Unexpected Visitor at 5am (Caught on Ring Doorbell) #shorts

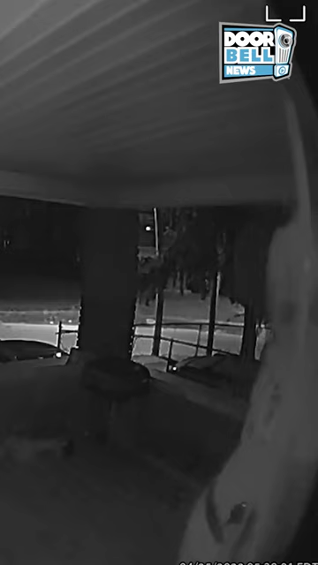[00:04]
A blonde-haired woman is seen leaving her neighbor's house, but he doesn't recognize her. She opens the door.
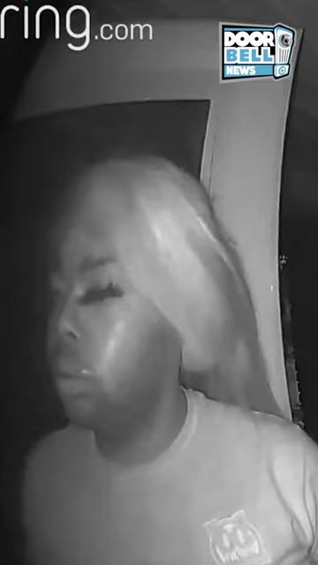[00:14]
She's seen wiggling the doorknob, but she can't gain entry. This is all happening at 5:38 in the morning. The woman decides to walk off.